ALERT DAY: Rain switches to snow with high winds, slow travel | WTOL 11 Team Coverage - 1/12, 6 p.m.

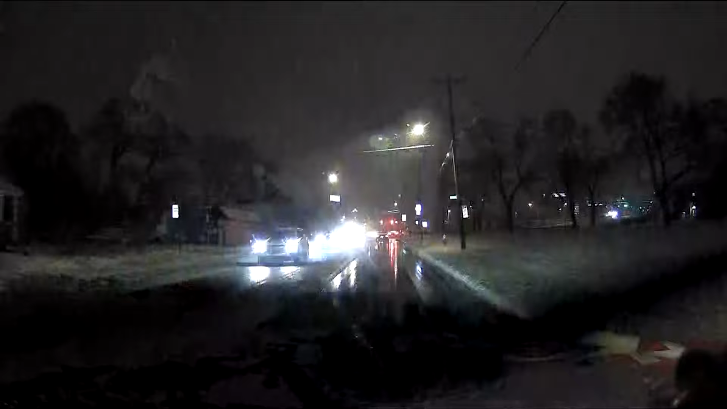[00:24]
right there as the wipers go back and forth it is wet out there right now we're not seeing those fat thick snowflakes we saw earlier Tatiana Cash is rolling in
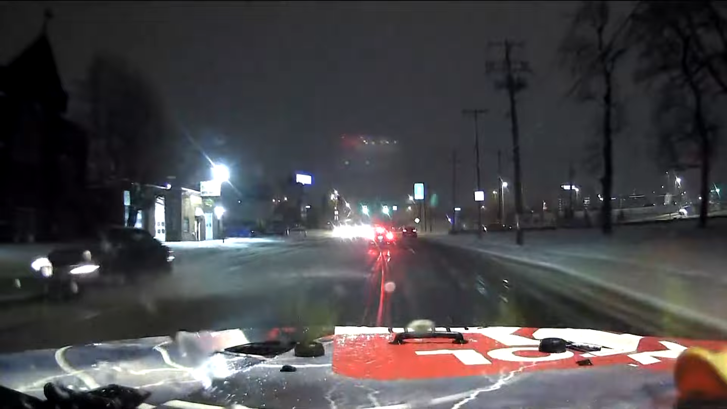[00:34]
Defender we've got a lot of crashes and backups that we're seeing on the maps online we'll check those in just a few minutes thanks for joining us right now on this alert day I'm Melissa Andrews and I'm Jeff Smith
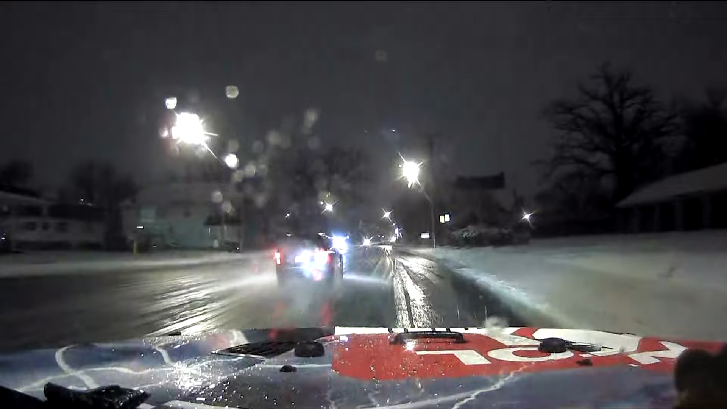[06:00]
central just passed through the intersection of central and detroit and it is wet out on those roadways the good news is that that i'm noticing we haven't seen as many crashes out here when it comes to more of the uh major roadways uh the interstate we did see as we traveled up here from ohio into michigan on highway 125 south disney highway next to the major highway of telegraph we saw a couple cars who were in ditches so it is slippery enough that you could slide into something we saw unfortunately a couple